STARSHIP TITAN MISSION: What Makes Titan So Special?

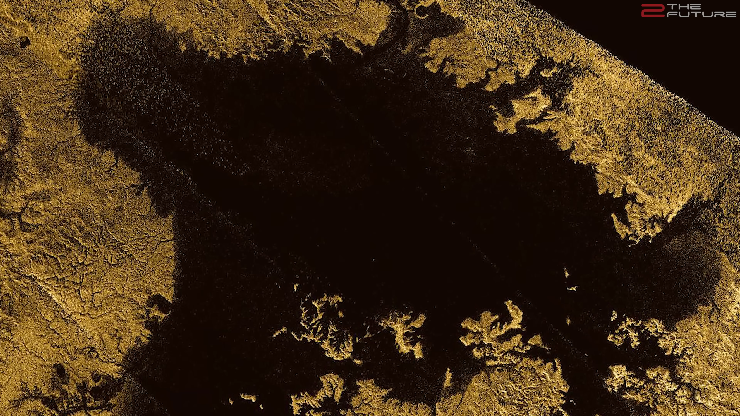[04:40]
With atmosphere penetrating radar, Cassini made many high resolution pictures of the lakes and surface features of Titan.